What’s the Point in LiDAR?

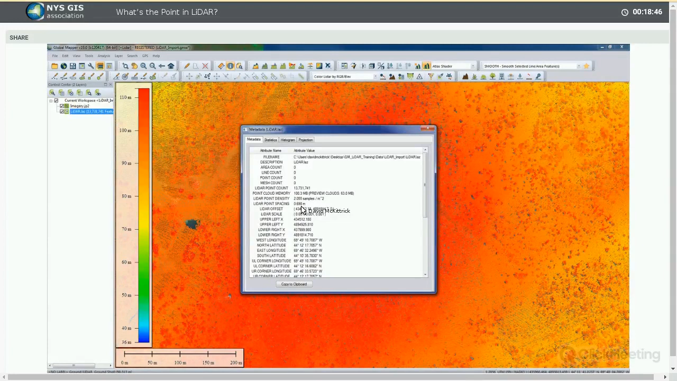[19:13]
So the average spacing between the points, and this is not consistent, obviously, there's areas where there's sparse point coverage, as is a body of water right here, but on average, every point is about, 70 centimeters, right about, 2 feet, just over 2 feet from its neighbor. So that's just a kind of a summary. Also, we can get down to the individual statistics, and this is where the process would usually begin when it comes to analyzing data. In this example, and I've done a little cleanup on this point cloud myself, we are limited to two classifications, unclassified, which is our number one, and ground. If I was intending to use this point cloud for the purpose of generating a terrain model,
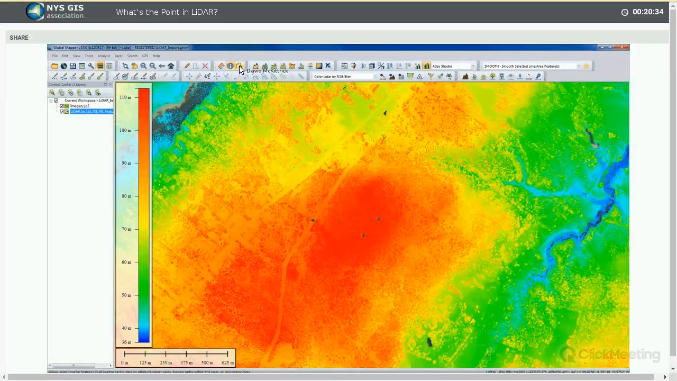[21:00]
So every point would have a line item, just like a spreadsheet, and I can filter, query, and analyze the data without actually doing anything spatial, but just looking at the statistics that are in there, another option that's available. So visualization options. Well, as I mentioned during the introduction, the initial visualization is based on vision, and you're seeing that reflected, as I said, in this legend. There are a number of alternatives that we can apply. We can vary by intensity.
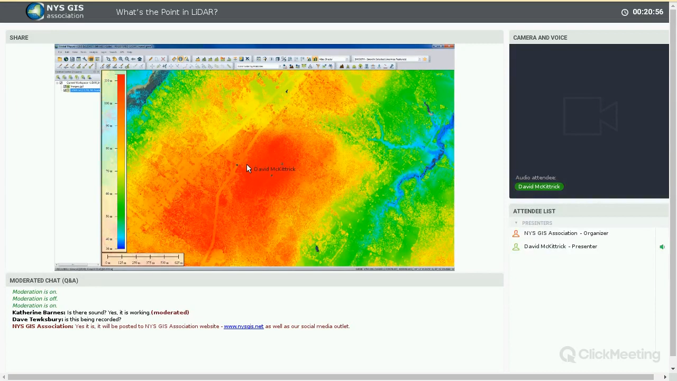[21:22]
Now, this is exactly the same data, but the visual representation of the point cloud is reflecting that intensity value, and this gives you a good idea of the nature of the surface.
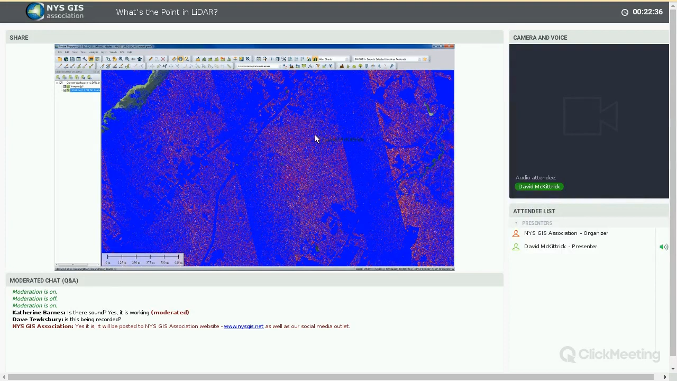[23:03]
That's what we're seeing represented here. I'm not going to bring up a legend, but there will be an opportunity to show what these colors reflect. Now, if we look at the big picture here, look back out, it's a little bit strange because we've got overlap points here. But that pattern very often will be an indication as to where there's vegetation. High vegetation specifically. Now, if you look up here in the corner of my screen, we've got a couple of open fields. You'll notice there's only a single return, there's only a single color.
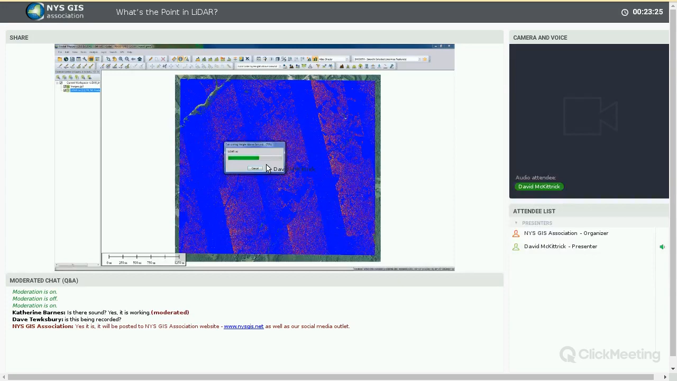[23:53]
We can visualize by height above ground. Now, this is going to take just a minute because what it's doing dynamically is it's addressing the likely ground surface elevation. It's doing that as a process using the same elevation legend as before. Obviously, the colors of the individual points have changed, but this is now reflecting based on the blue being this calculated ground surface, and that was generated dynamically.
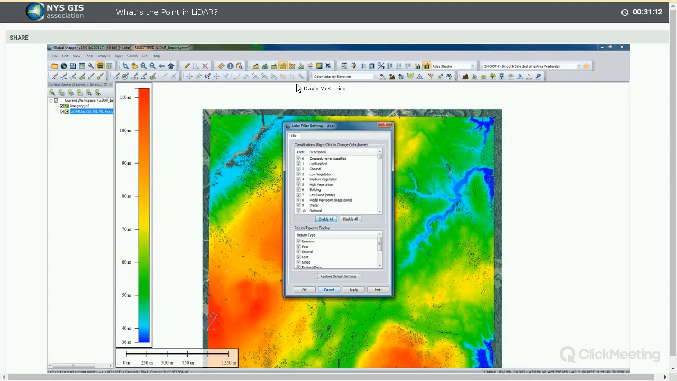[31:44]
This is now gray points being unclassified, brown points are ground.
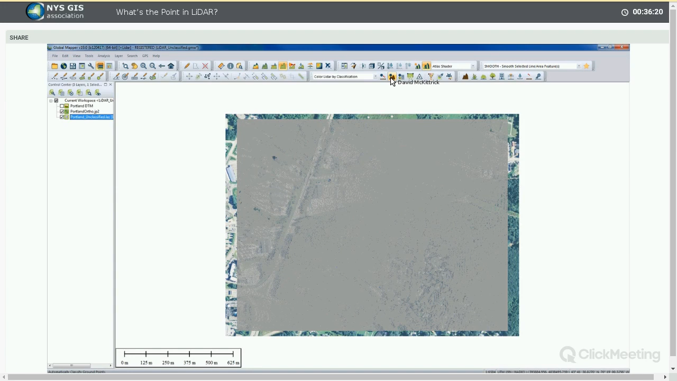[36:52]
this is a procedure which will allow you to identify ground points within those types of point clouds, but also to improve the point cloud quality. We very often have overlap points or unclassified points that obviously are part of a surface, and this will allow Global Mapper to address that. So just a couple of things here. I'm just going to quickly go through the settings, but one of the details, our bin sizes to check is 5 meters.
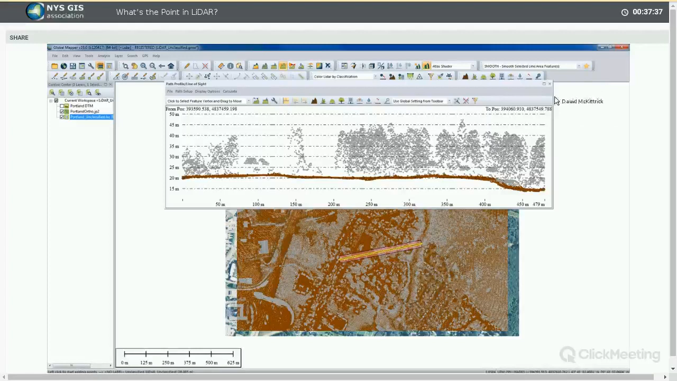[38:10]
which then gives us the raw material for generating a surface. Now let me close this and once again unload this point. With apologies if I'm going a little fast here. Obviously, this is not a workshop per se.
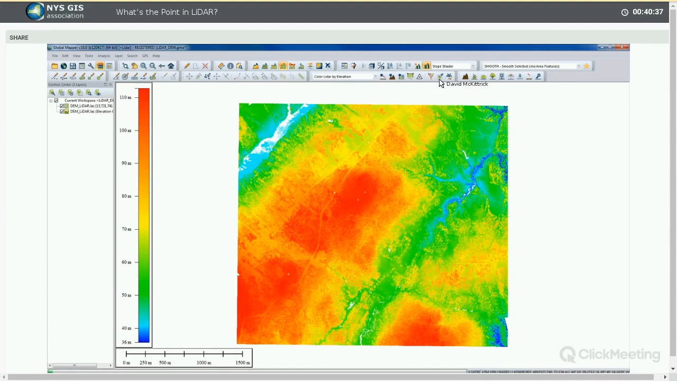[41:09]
There, that looks a little better. We now have a raster surface model. This is now a, I just realized I forgot to do one thing. Sorry.
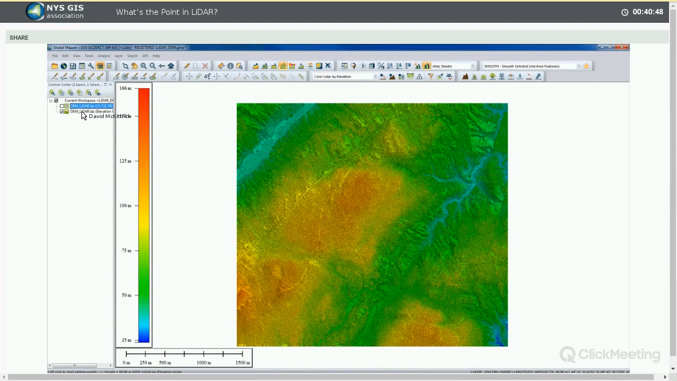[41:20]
Talking too much and not actually concentrating on what I'm doing. Let me close that because I forgot to filter. So let's go back again. And thankfully, remembered the setting from before.